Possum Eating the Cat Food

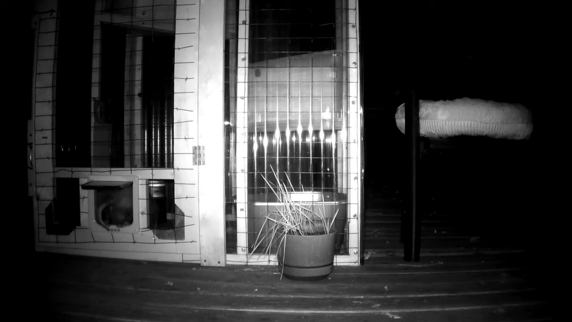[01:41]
and last night we can confirm that it's been a possum that's been eating the cat food, and we haven't seen any sign of the cat. Emerald, by the way, is doing okay. She's still recovering from her surgery, so we haven't released her out here yet.
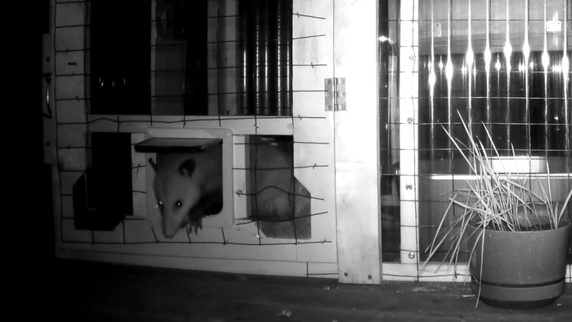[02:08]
We did not go to all this effort just to feed possums.